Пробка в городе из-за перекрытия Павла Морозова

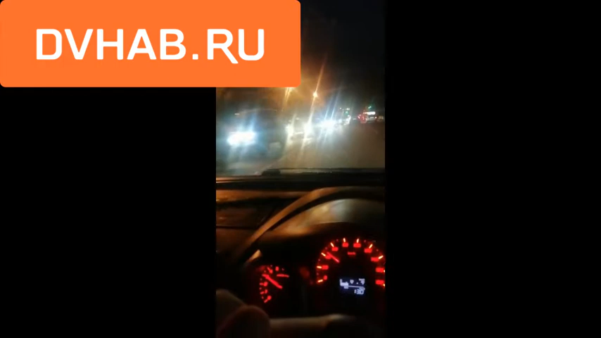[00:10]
Еще там формируется, короче. И все, и вьюга пошло, и Волочаевская, Красноречинская просто колом.